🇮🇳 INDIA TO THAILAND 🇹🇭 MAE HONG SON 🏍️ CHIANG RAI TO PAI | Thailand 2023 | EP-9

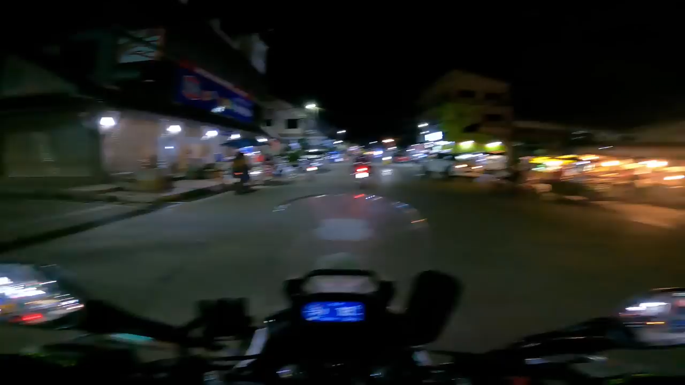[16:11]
वाव ये देखो क्या सही सजावट कर रखी है पूरे शहर में, ब्यूटीफुल। थाई मसाज नहीं करवानी हमें, ये वाली गली तो मस्त लग रही है यार।